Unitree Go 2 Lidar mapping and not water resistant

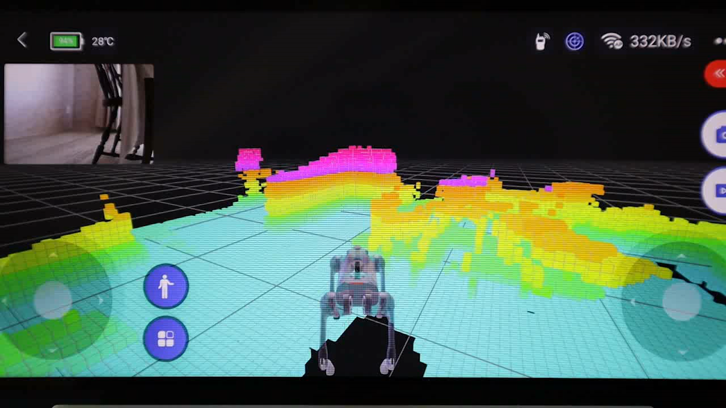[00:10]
They don't give a whole lot of specs about anything. And the sensitivity to white objects versus sensitivity to black in bright surroundings and the same in dim surroundings, that's not given. The sample rate, I have no idea. The scan rate, again, not something that they reveal that I've not found yet.
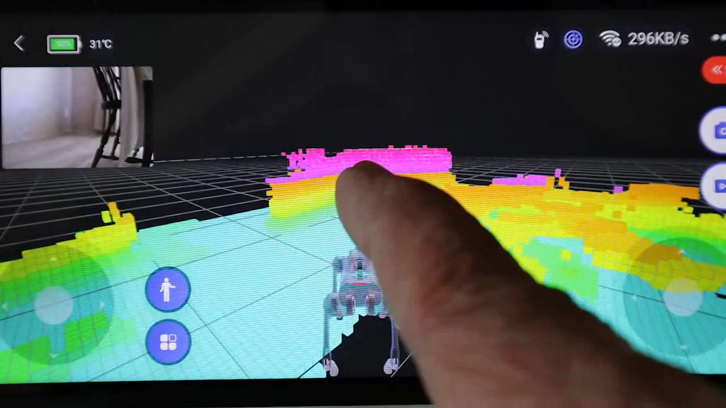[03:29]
If this is the dining room table, this is the wall as it comes up and makes the corner. This is where there's an opening to the front door. And this actually is my couch here. Let me get in front here and let's see. Are we seeing any, any movement there? I'm